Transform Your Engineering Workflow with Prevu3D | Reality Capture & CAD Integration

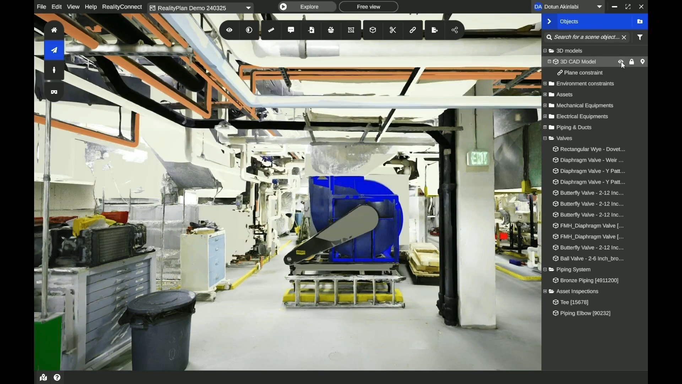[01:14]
Validate where your CAD model does not match the existing environment.
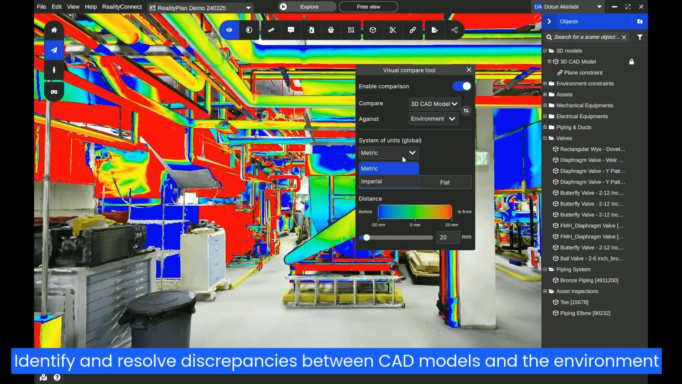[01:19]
Adjust the tolerance threshold on the precision of your CAD against the scan data.
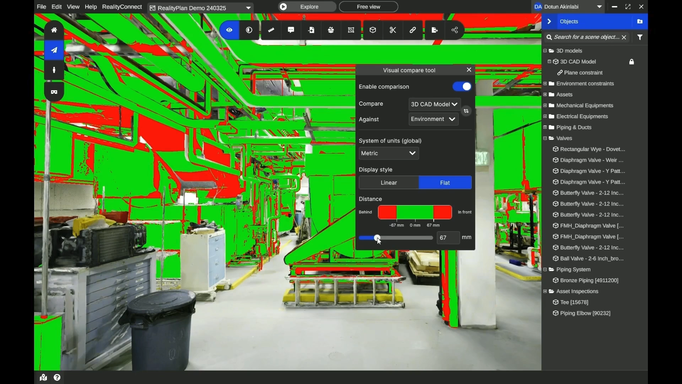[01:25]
Create annotations where the CAD model needs to be updated or fixed.
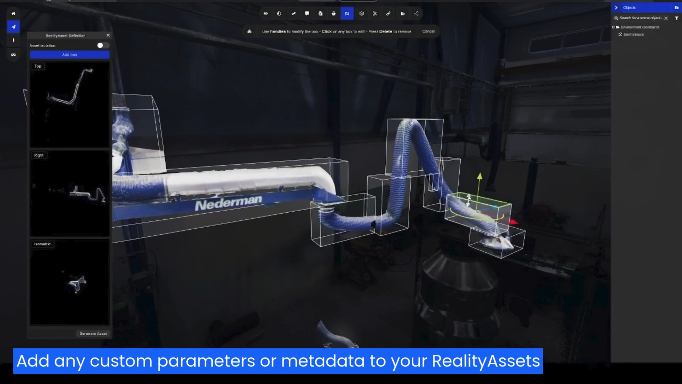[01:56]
The isolated asset can now be selected when clicked on.
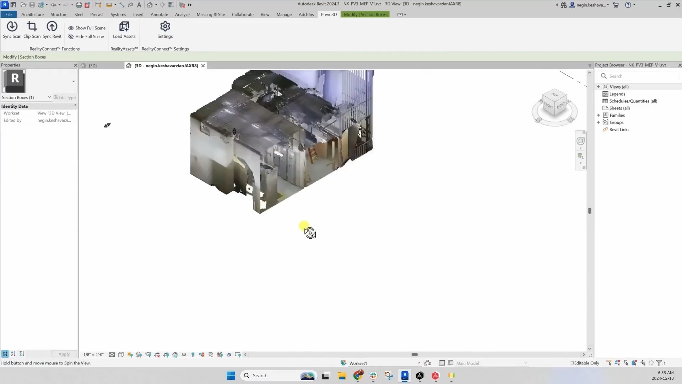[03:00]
Place Reality Assets directly in your Revit families.
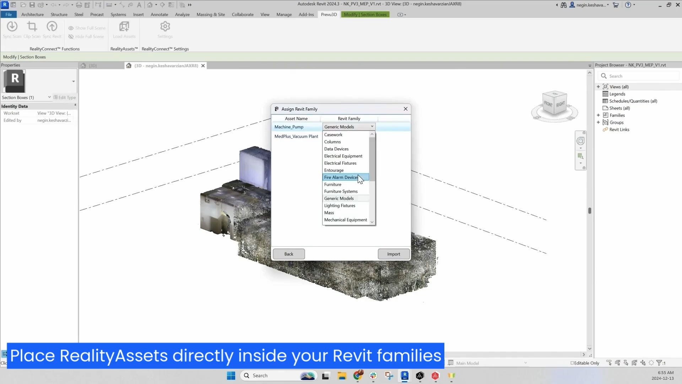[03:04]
Control the quality of the mesh assets before importing them into your CAD software.
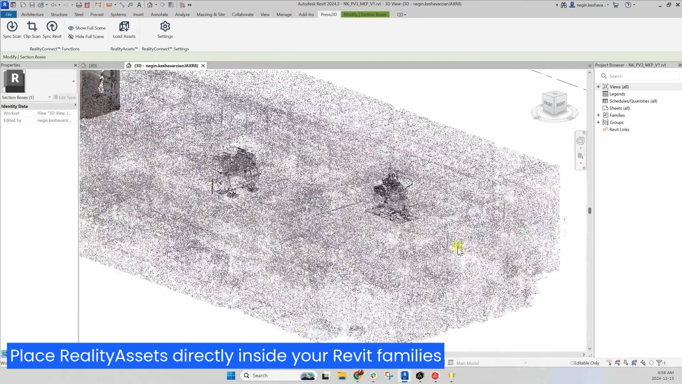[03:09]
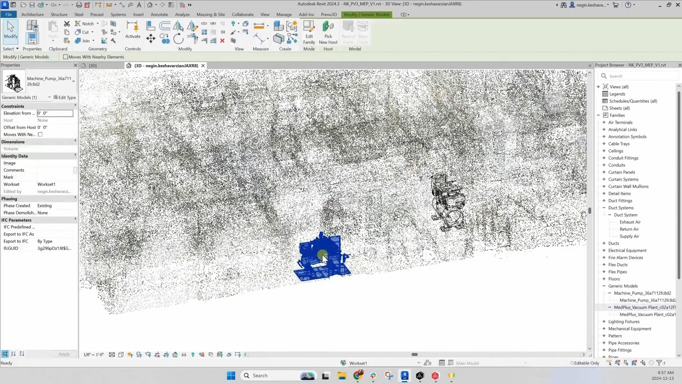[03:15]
Use the various display options to change the visual settings of the imported assets.
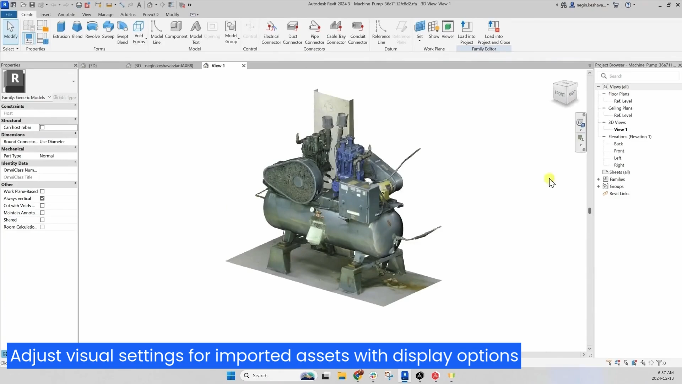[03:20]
Accelerate your back modeling by having the isolated assets right inside your Revit family.
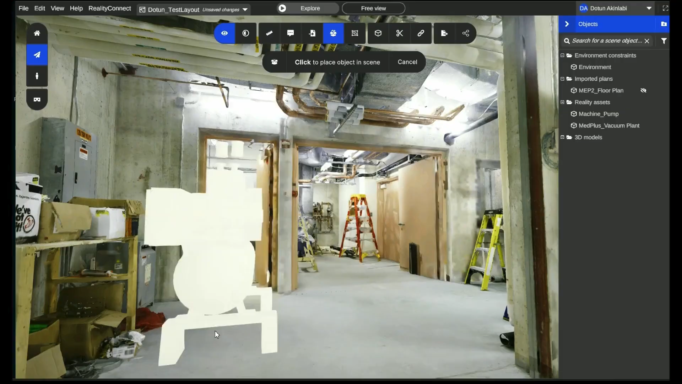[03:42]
Align CAD BIM models with the scanned environment to spot surface clashes or deviations.
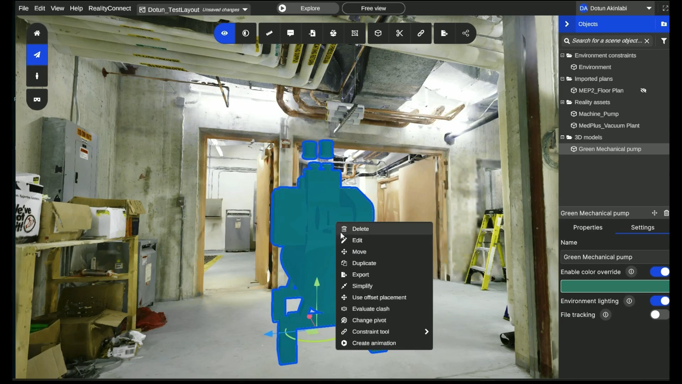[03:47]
As well as evaluate the clearance distance of models.